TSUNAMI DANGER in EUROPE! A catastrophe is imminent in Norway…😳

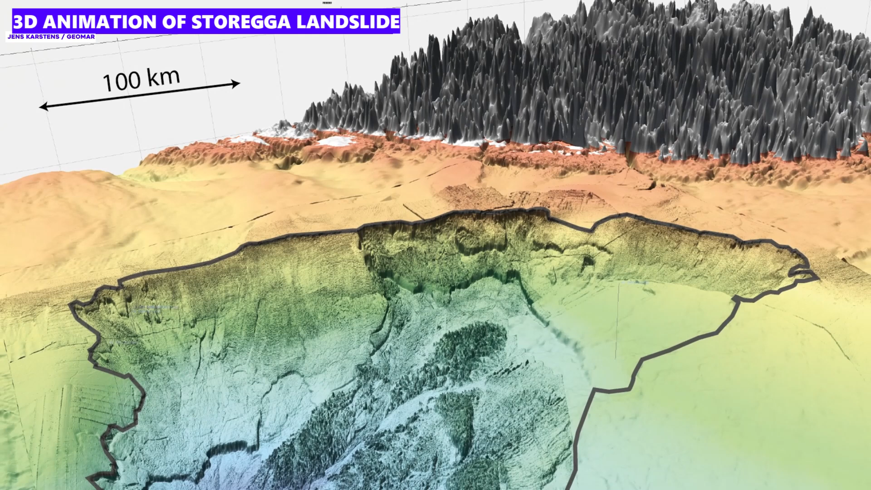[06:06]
This landslide is now known as the Storrega landslide and it was huge. Imagine an area the size of Iceland suddenly sliding into the sea.